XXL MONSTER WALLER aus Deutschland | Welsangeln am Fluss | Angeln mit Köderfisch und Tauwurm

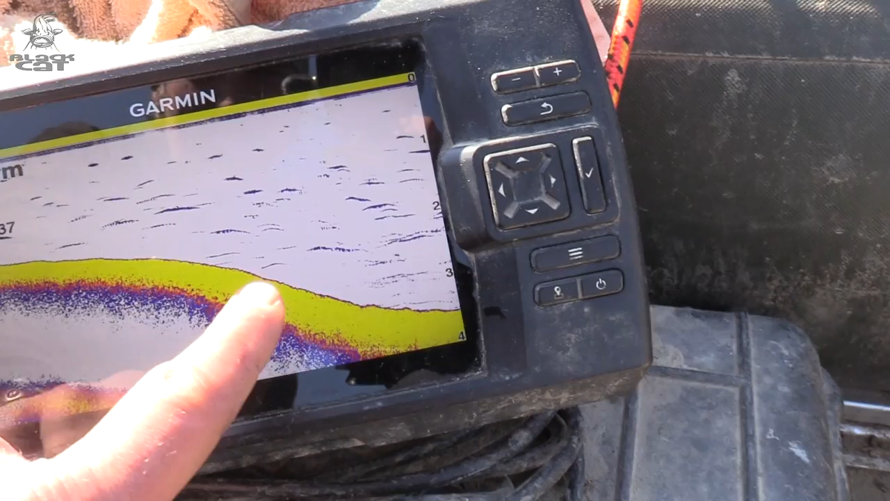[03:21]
Wir befinden uns jetzt genau in der Mitte zwischen zwei Buhnenfeldern und ihr seht, es geht hier runter auf nahezu 4 Meter Wassertiefe.
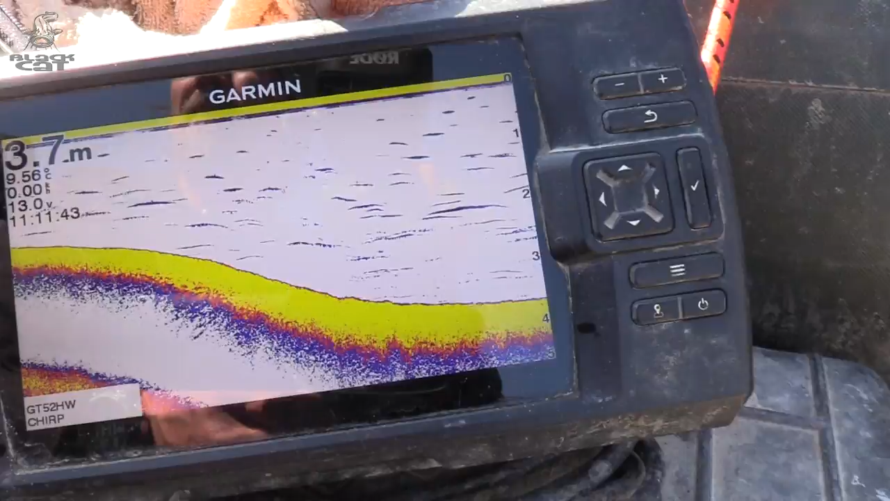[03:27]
On screen: depth 3.7 m, water 9.56°C
Aber wenn wir jetzt mit der Kamera nach oben schwenken, stehen wir in dem Bereich.
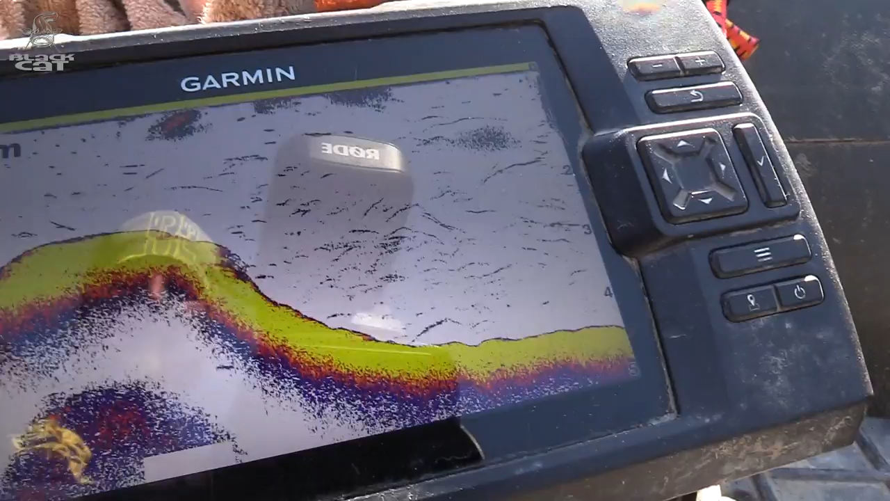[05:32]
Wir nähern uns jetzt langsam von außen dem Buhnenkopf. Hier außen haben wir eine Wassertiefe von 4,70 Meter,
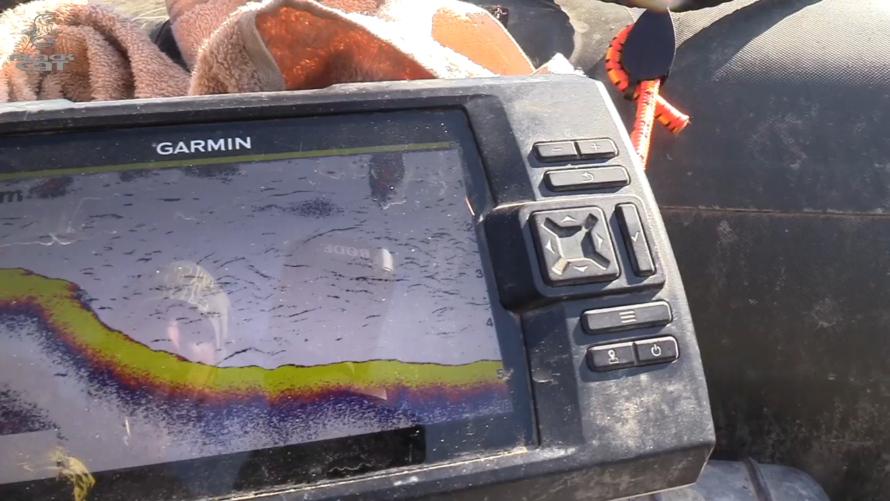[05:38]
4,80 Meter im Rhein und ich fahre jetzt ganz langsam mal auf den Kopf zu. Hier könnt ihr jetzt gut erkennen, wie die Kante zum Kopf hin aufsteigt.
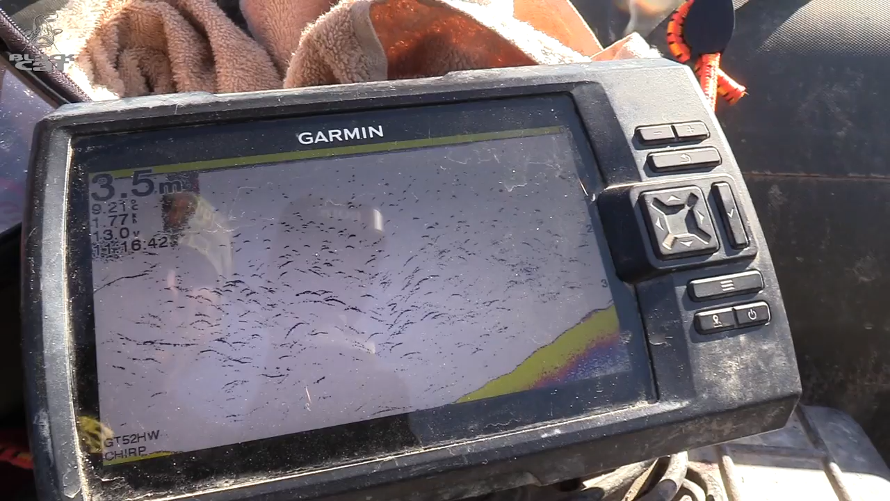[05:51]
On screen: depth 3.5 m
Wir haben immer noch eine konstante Strömung und genau in diesem Bereich hier werde ich meine Montage ablegen. Beim Angeln hier in unseren heimischen Flüssen mit der starken Strömung kommt ihr um die Steinmontage nicht herum.
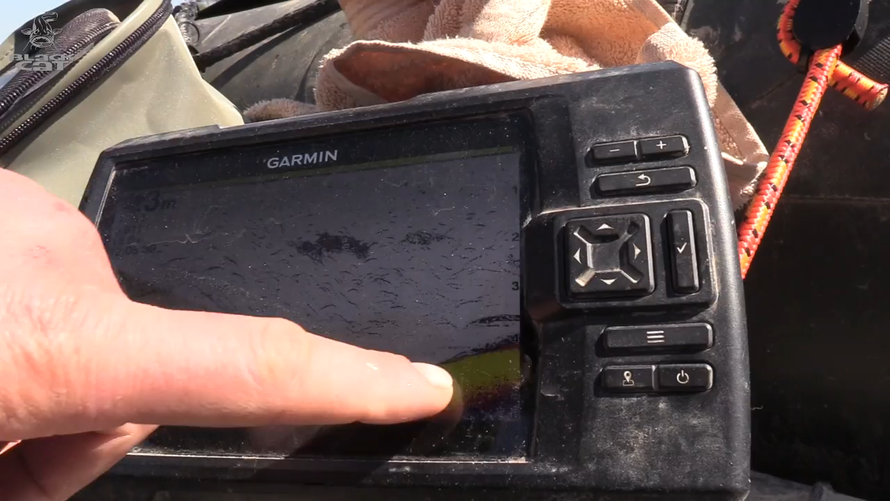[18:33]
Hier beginnt es jetzt anzusteigen und hier kommt auch mein Stein hin. Hier habt ihr gesehen, hier ist er runtergegangen, der Stein.
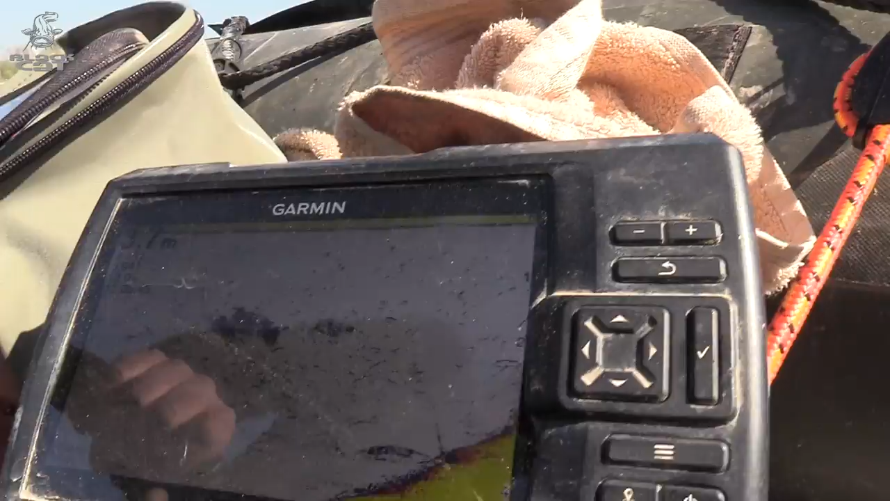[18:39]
Jetzt fahre ich auf den Buhnenkopf wieder drauf.